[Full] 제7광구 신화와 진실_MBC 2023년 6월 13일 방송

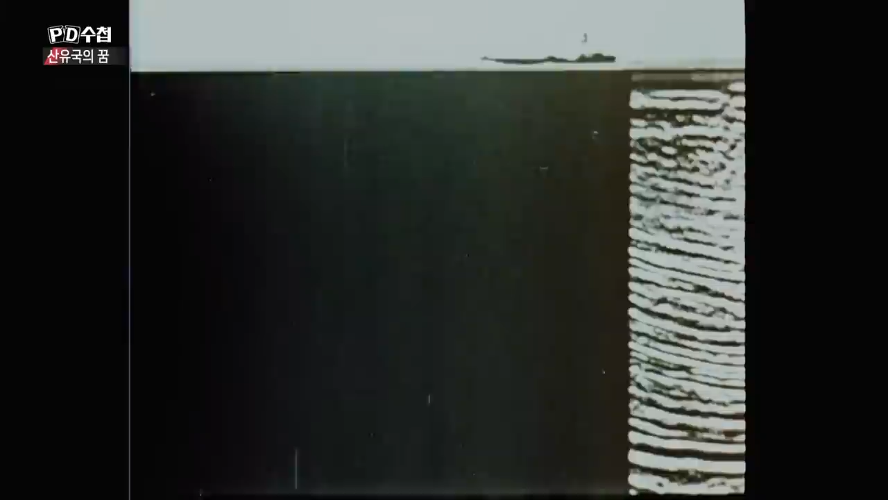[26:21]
탄성파 탐사 방법을 이용했는데 탄성파 탐사는 보시는 바와 같이 바다 밑에 전파를 발사해서
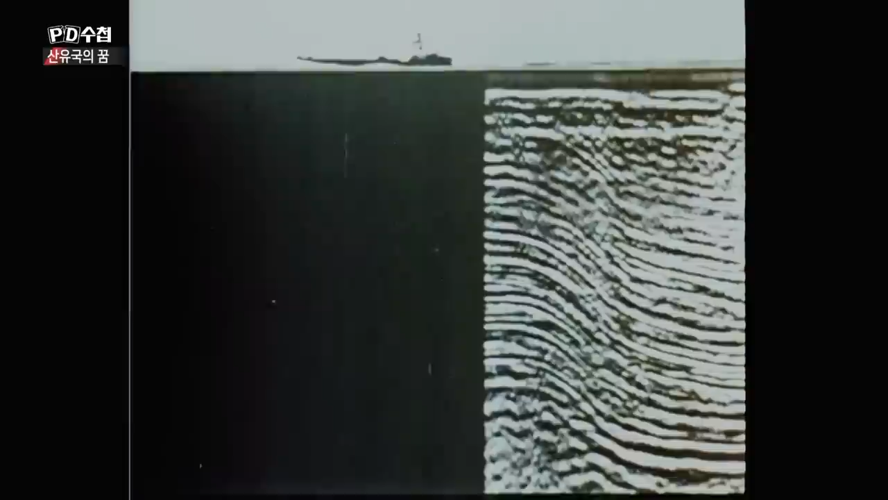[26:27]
음파가 지층 7000미터까지 뚫고 들어갔다가 돌아오는 반사파를
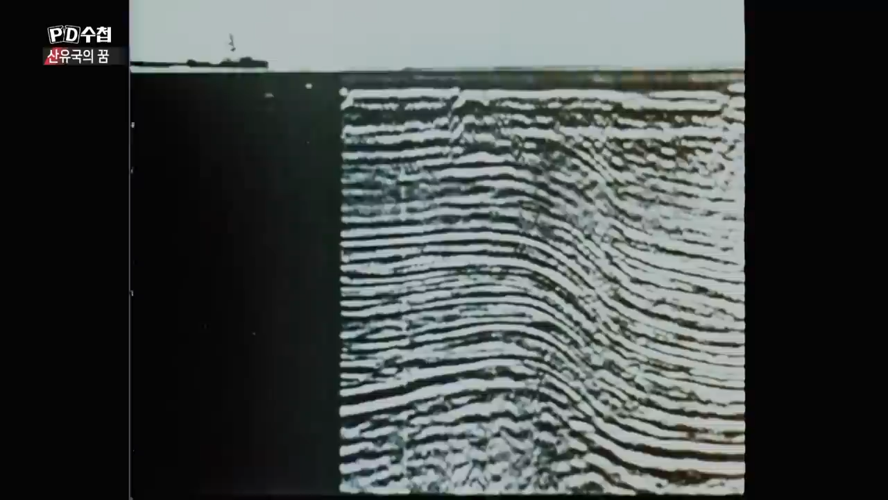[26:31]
테이프의 길을 컴퓨터로 전산 처리해서 배사 구조를 찾아내고 시추 지점을 선정하는 탐사 방법입니다. 석유는 특별한 장소에서만 모여 있습니다.